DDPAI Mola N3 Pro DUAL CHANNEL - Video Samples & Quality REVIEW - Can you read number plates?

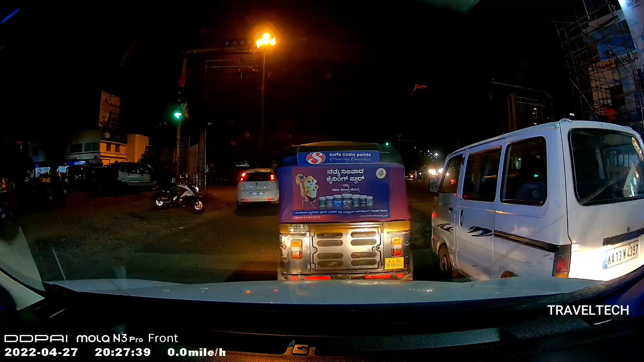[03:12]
Now talking about the night footage I was really impressed with the night footage of the front camera it provides really good broad view angle of the events that are happening and I should say the exposure levels are quite high and there is a reason for it because it needs to capture maximum amount of light in order
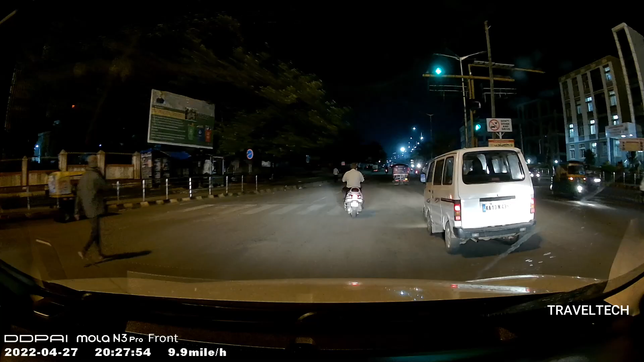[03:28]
to give you a clear footage at night but the drawback of this is due to the higher exposure levels the
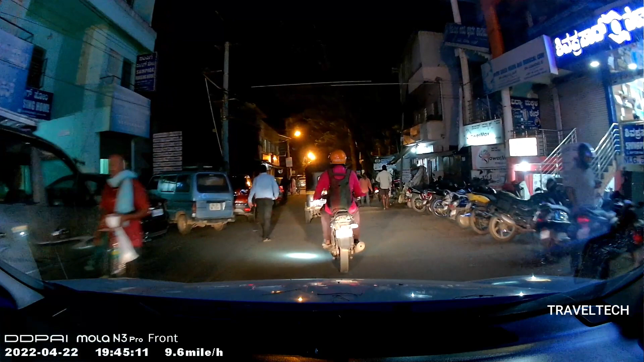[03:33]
vehicle number plates tend to glow because of the headlight of your car falling on them and it will be difficult to read the number plates of these vehicles now there is no method to focus the camera on the number plates or no setting to reduce the exposure levels as such but you get a really good picture quality
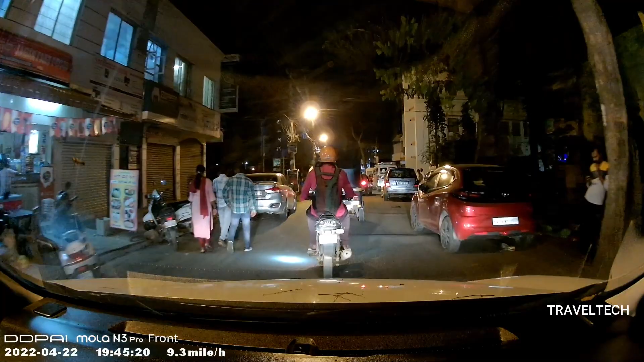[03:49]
of the video at a broader level while talking about the rear camera at night I think the quality of the
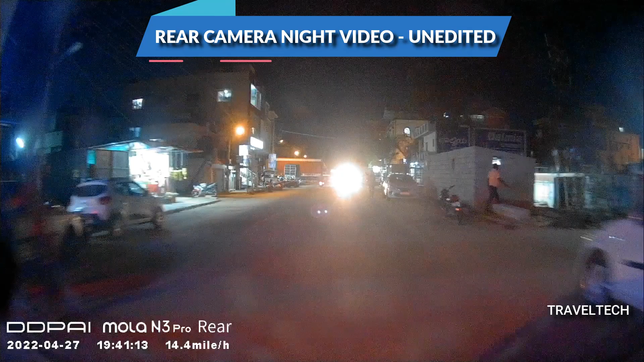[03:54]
rear camera at night is just okay and just average it does not excel at night because it's a 1080p resolution and the exposure and saturation levels are all over the place if you're counting on catching some number plates or sign boards using the rear camera at night well it's going to be a really difficult